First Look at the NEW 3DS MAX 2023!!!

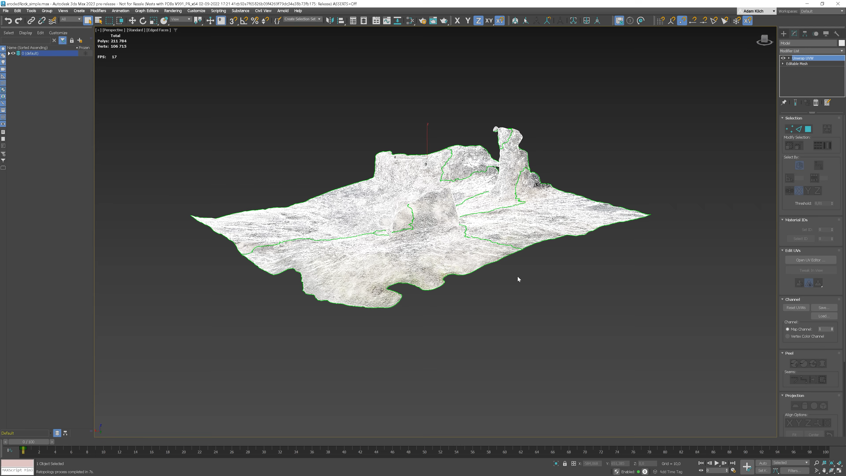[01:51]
Here, I have another photo scanned model with the texture already unwrapped.
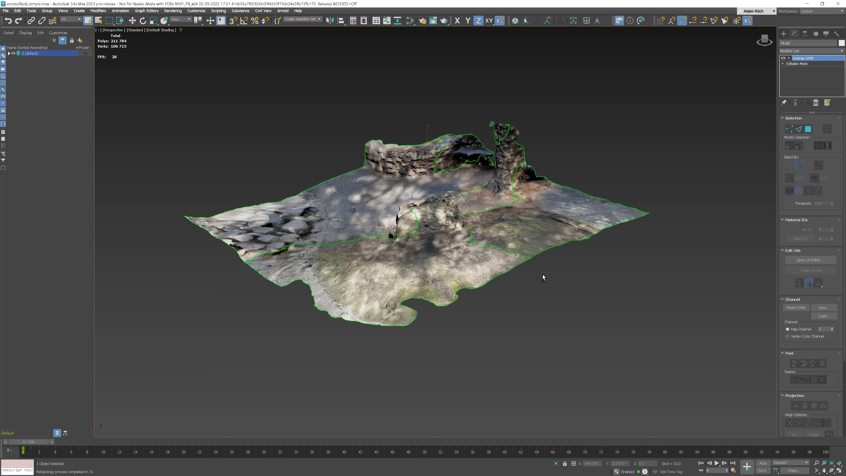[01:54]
Let's add the Retopology modifier. By checking the Auto Edge option,
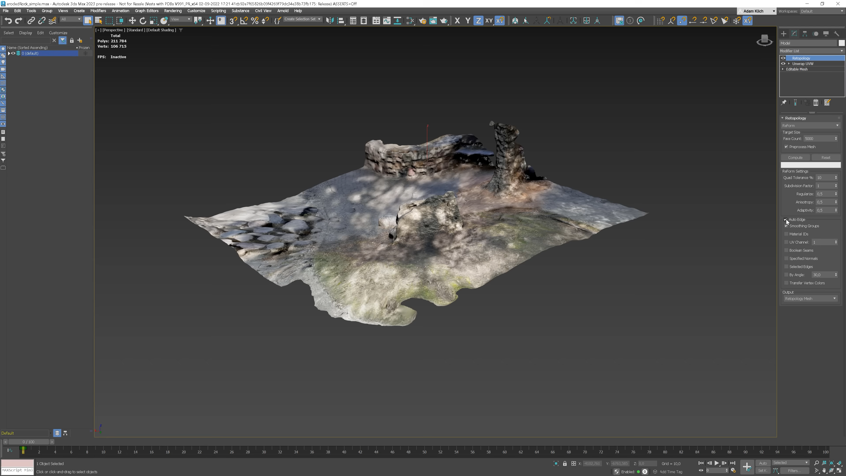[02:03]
I have the flexibility to transfer import mesh data, such as UV channel, for example. Let's click Compute.
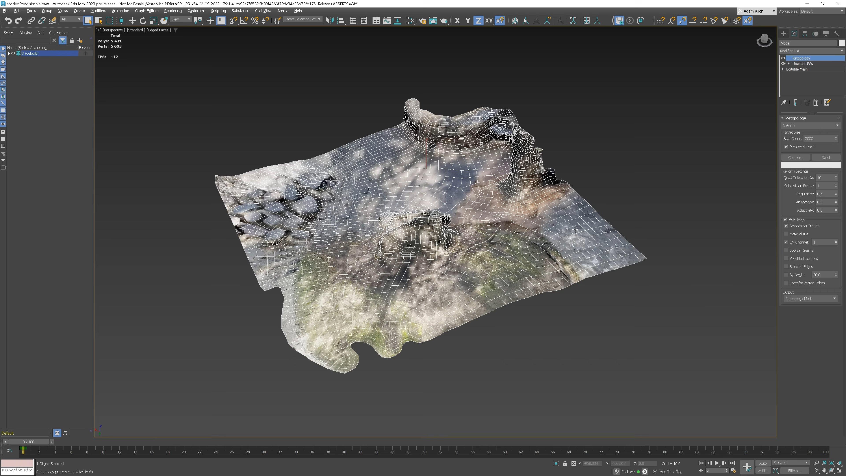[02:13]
This way, the texture stays perfectly unwrapped in a new Retopology mesh.
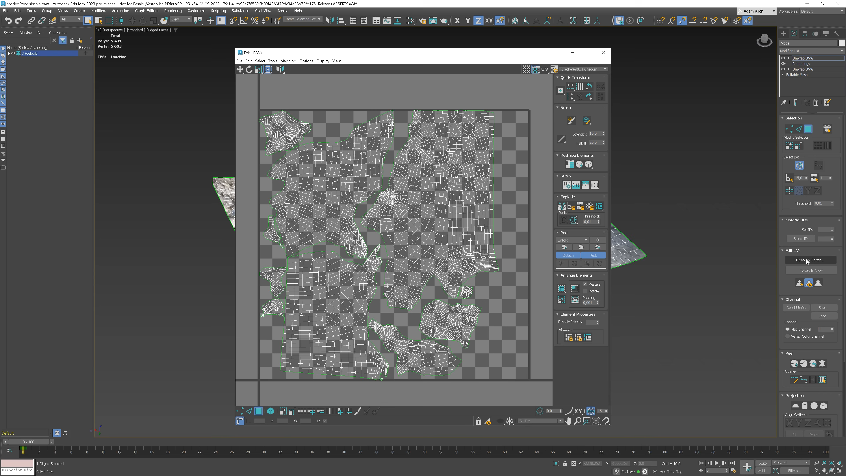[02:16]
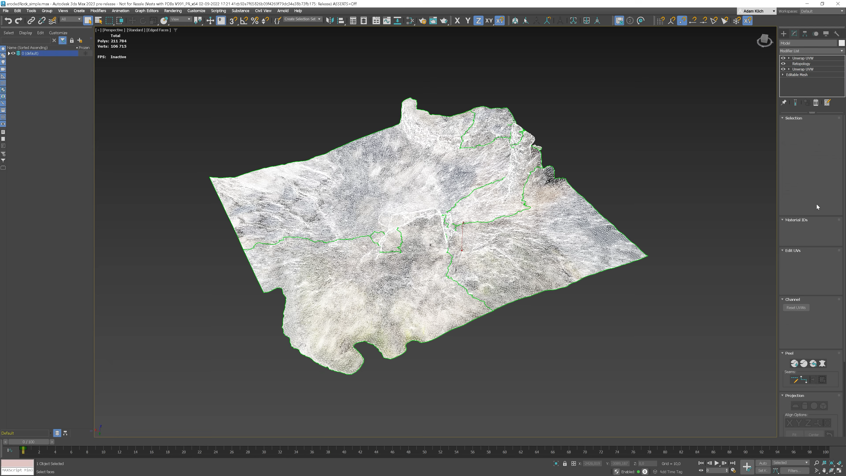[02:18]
In addition, you still have access to the original unwrapped modifier's results.